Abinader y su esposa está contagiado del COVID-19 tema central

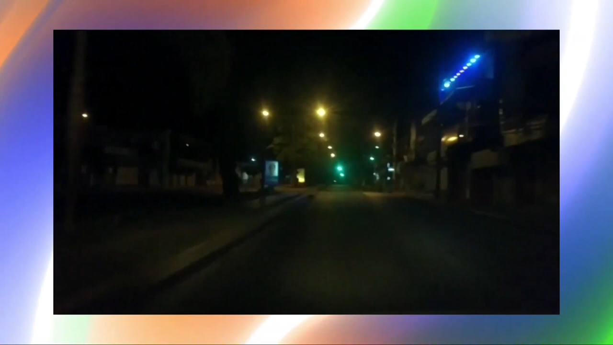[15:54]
Con ingeniero, allá arriba. Está en un negocio. ¿Qué día de la semana usted puede pasar por ahí a las 10 de la noche y lo encuentra así? Si la pueden devolver, muchachos, las imágenes. El pueblo de San Francisco de Macorís sabe, conoce ese lugar, miren. Eso ahí, la ingeniero con Avenida Libertad. ¿Cuándo tú puedes pasar por ahí a las 10 de la noche y tú ver eso así? Nunca, si no es en toque de queda.